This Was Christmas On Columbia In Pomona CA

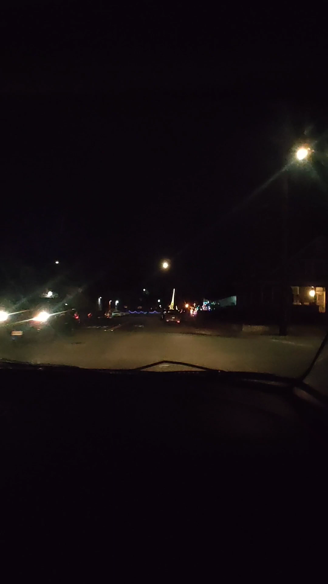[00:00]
'Tis the week before Christmas, when all through the town, all the lights were flashing. And that's all I could say now. So we are in the lovely city of Pomona. Pomona. No, not Pomona. Pomona. Right here amongst the park and Alvarado intersection.